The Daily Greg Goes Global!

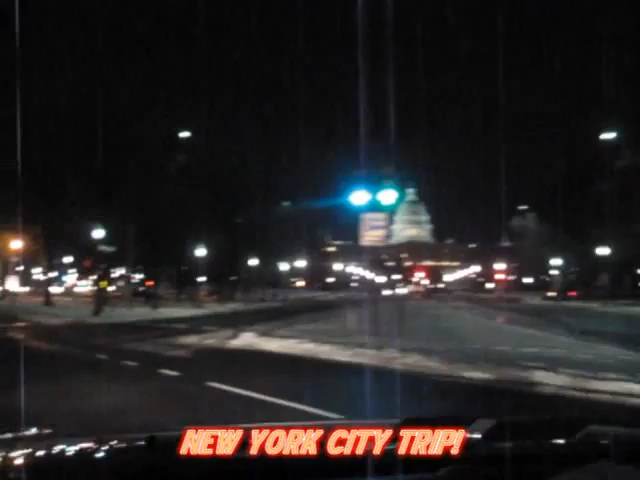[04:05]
Going to New York City today. Hey, there's your capital right there, if you're an American. Drive point two miles. Then turn left on Louisiana Avenue Northwest.
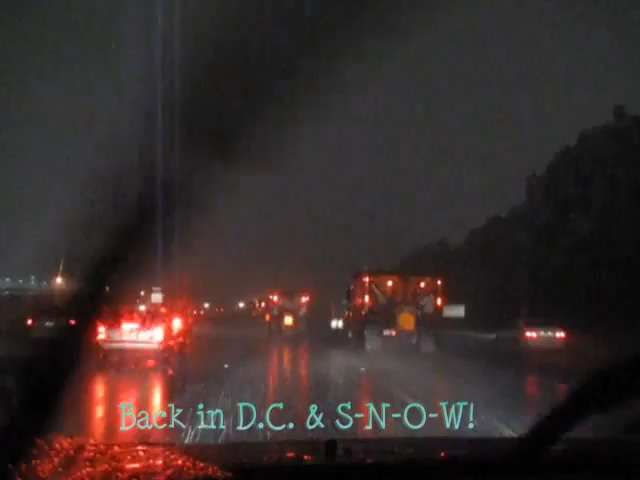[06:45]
My car is being pelted by salt from the salt trucks. I've been going 25 miles per hour for the past 10 miles. On the Dulles Toll Road. I will not be critical of these men who are doing their jobs, but holy mackerel. Hey, hey, it's me, Greg. It's the Daily Greg, and I'm live with David Skyping.